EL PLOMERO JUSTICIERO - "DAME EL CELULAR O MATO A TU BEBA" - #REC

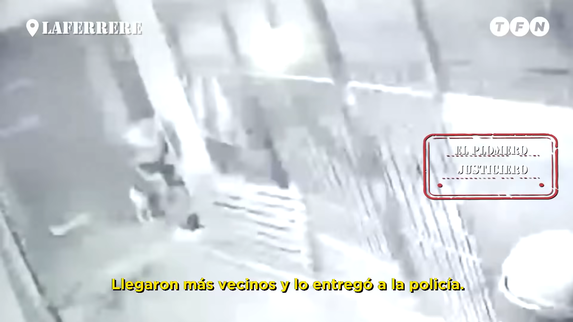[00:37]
Llegaron más vecinos y lo entregó a la policía. Esto pasó en el barrio El Lucero, de la Ferrer. Esto es Registrado en Cámaras.